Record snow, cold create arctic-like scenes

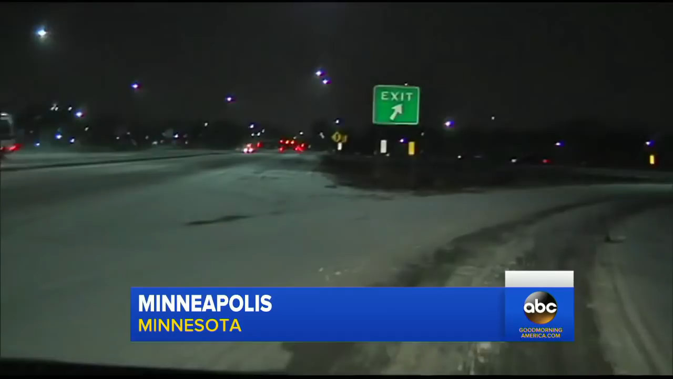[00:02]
More winter weather is on the way. You're looking at some snowy conditions in Minneapolis just moments ago. And take a look at this picture from our weather team.